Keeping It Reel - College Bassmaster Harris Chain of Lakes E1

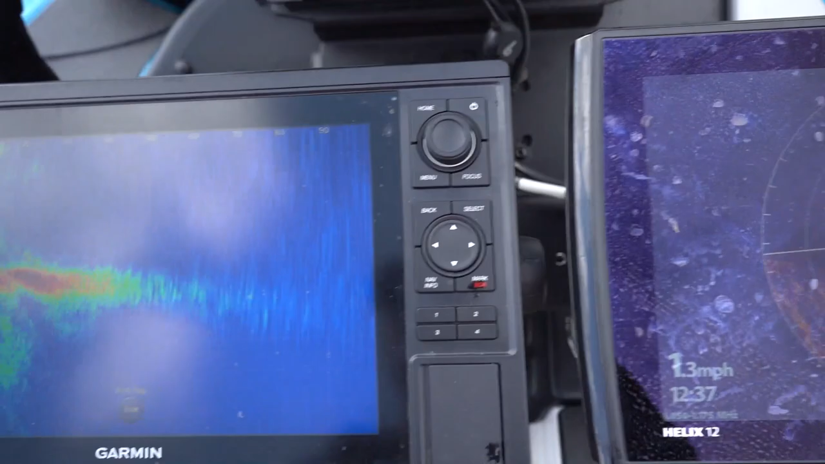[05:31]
Big question I had when I first came to Harris Chain, but you can see them just kind of scattered across the bottom, and those are